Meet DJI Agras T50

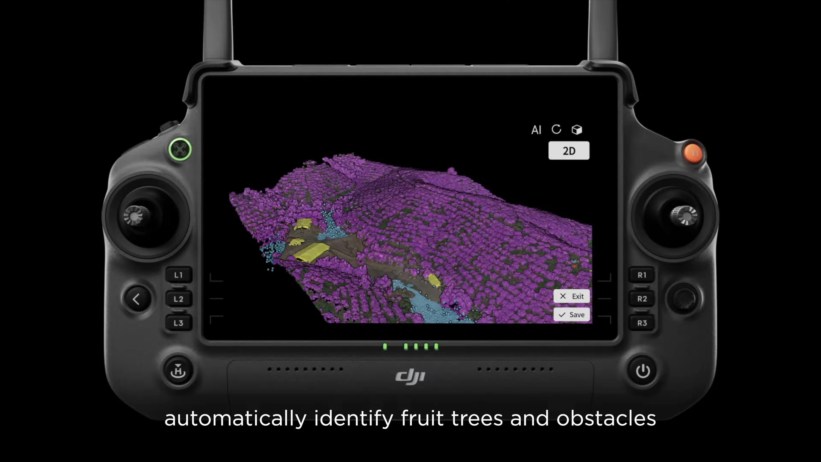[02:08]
automatically identify fruit trees and obstacles to generate accurate fully automatic 3D flight routes.